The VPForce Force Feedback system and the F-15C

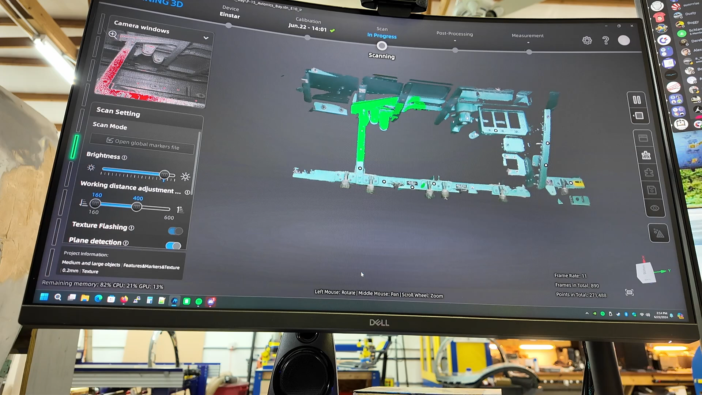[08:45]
it's catching the features I think I need it to catch which makes me happy which makes me happy and the tracking dots are helping it
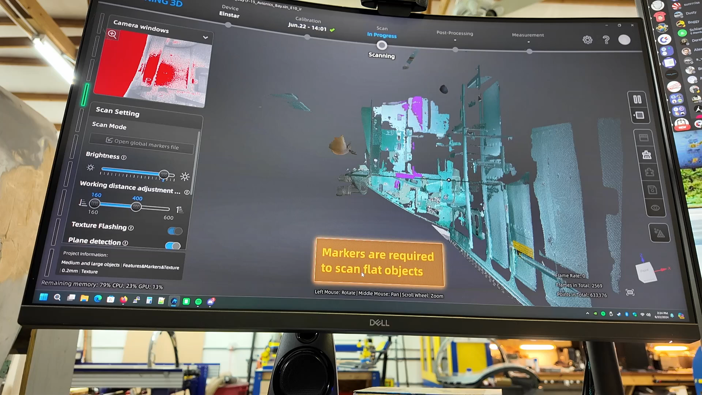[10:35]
I'm gonna have to add some more tracking objects. Tracking dots on the inside and ceiling to be able to catch this stuff. It's like you get a dot and you get a dot and you get a dot. Everybody gets a tracking dot. All right.
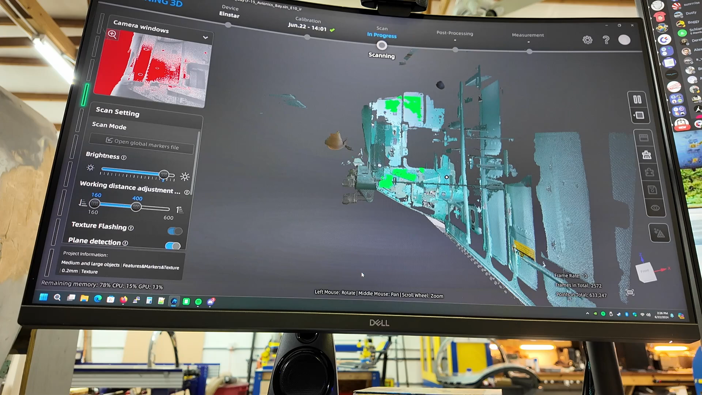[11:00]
Okay. Now can you see the tracking dots, you little monster?
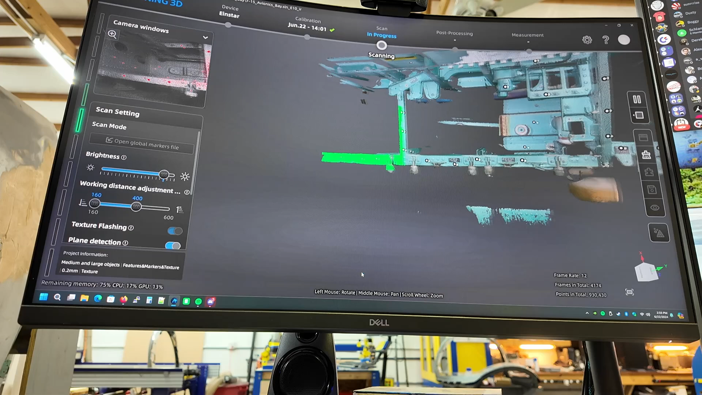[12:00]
There you go. Sit it down. Take a look at it.
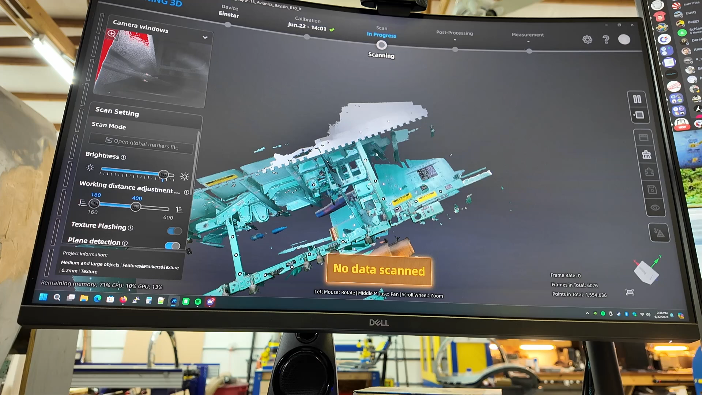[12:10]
See how I'm doing here.
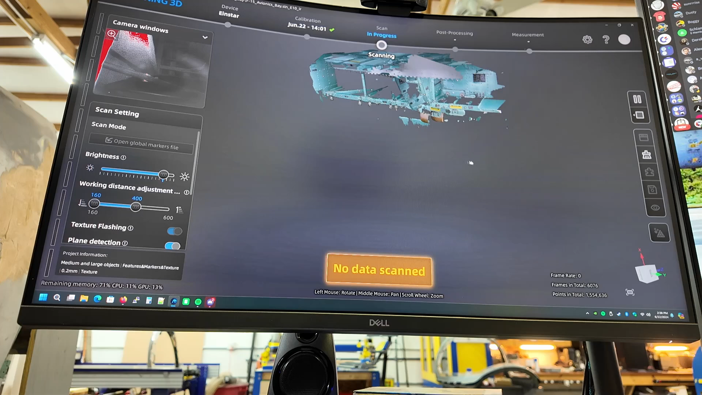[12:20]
So I've got that part and that part and that and that
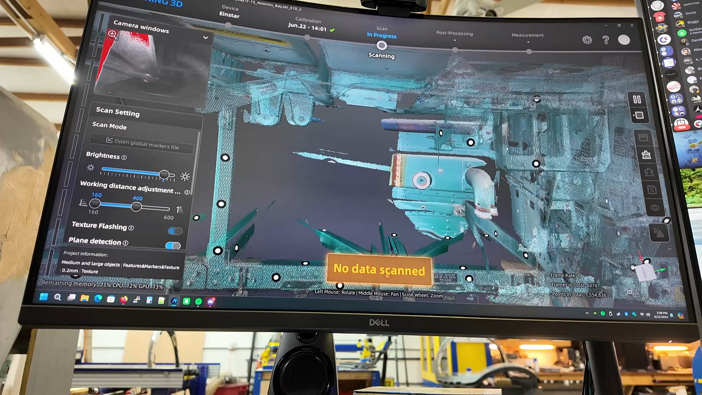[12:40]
and I got that surface and that's enough because I can put a plane on that infusion and get it to work.
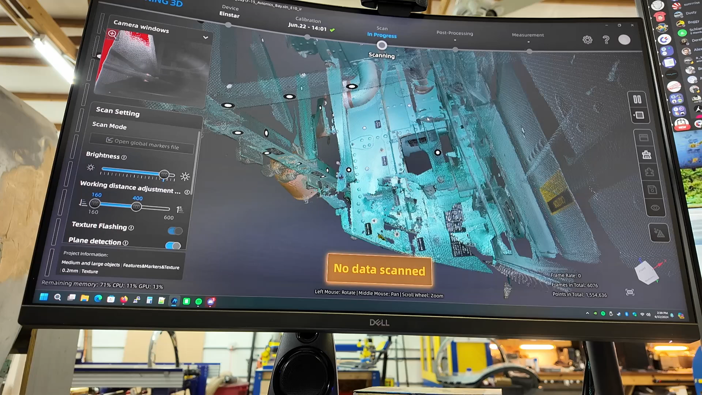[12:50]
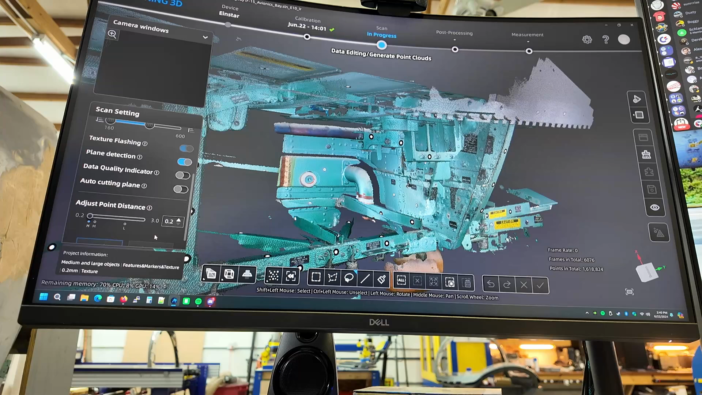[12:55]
That's what I was after. Let's see if we can't get some of that red to go away. I was hoping to see some improvement in there. It annoys me that it loses tracking when I can see in the camera window like a dozen marker dots.
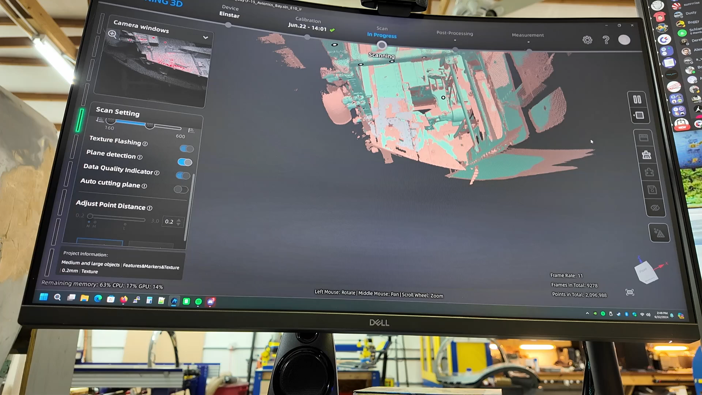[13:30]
Well, I'm hoping that's enough because my ass is done.
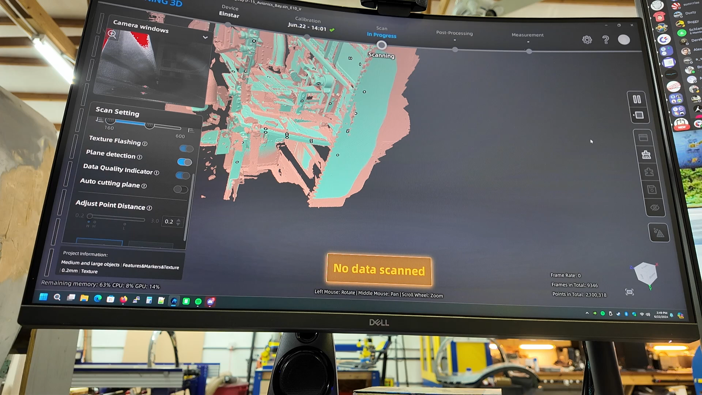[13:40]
Let's go ahead and pause the scan.
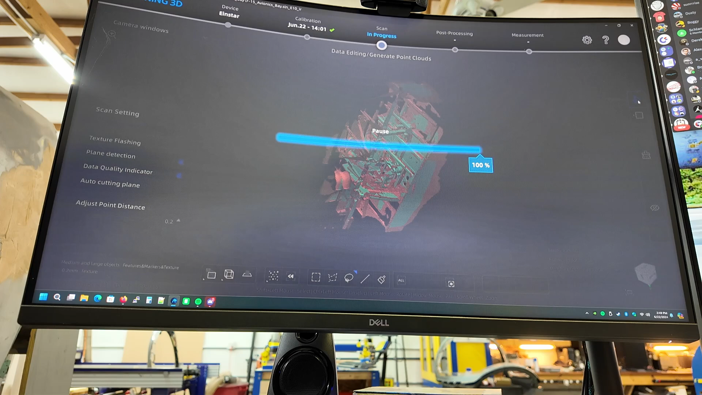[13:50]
There's front.
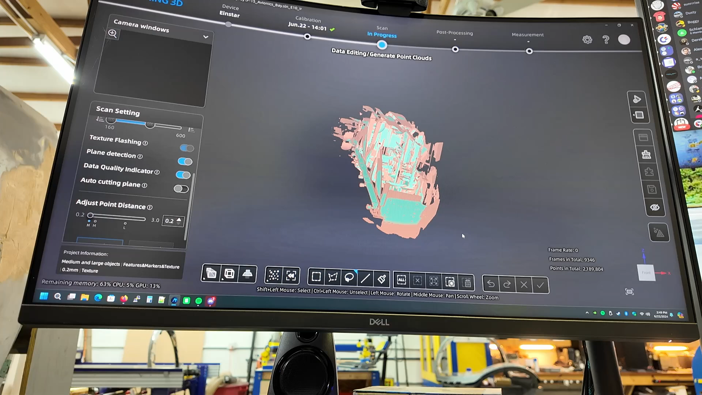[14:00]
Yeah, that's really wrong. That's the back, that's the back side of it.
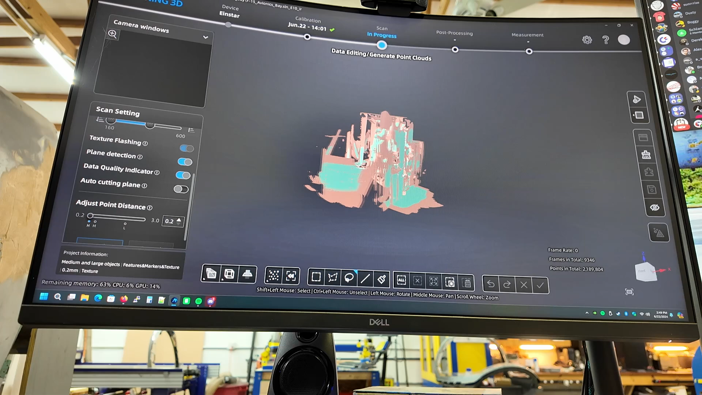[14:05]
Oh yeah, it's all, it's all forked up, isn't it?
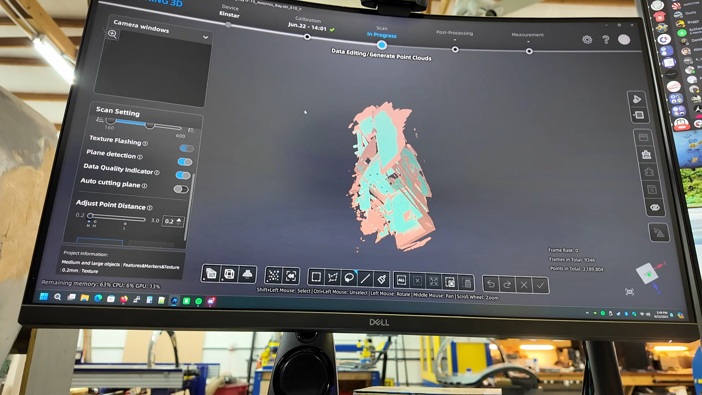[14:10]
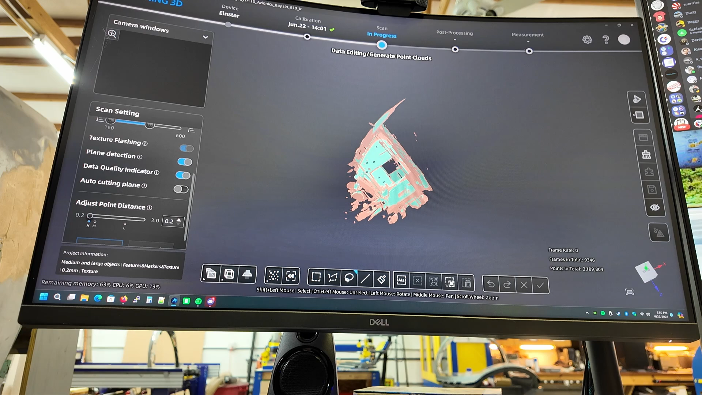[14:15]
We nailed that shape though, didn't it? That's neat. Okay.
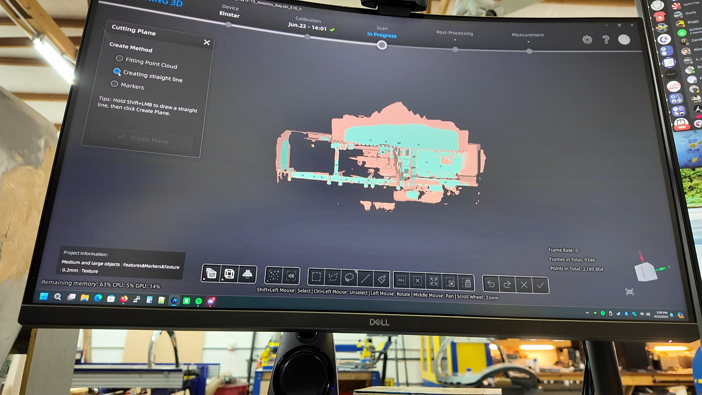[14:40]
Yeah. Yeah. Yeah. 33
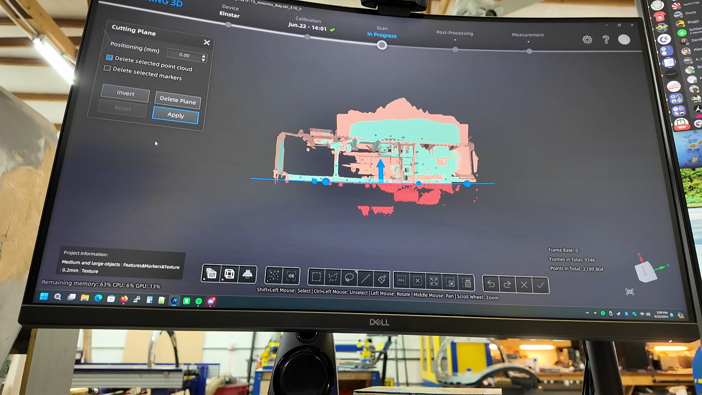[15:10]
and that looks good I've been at this an hour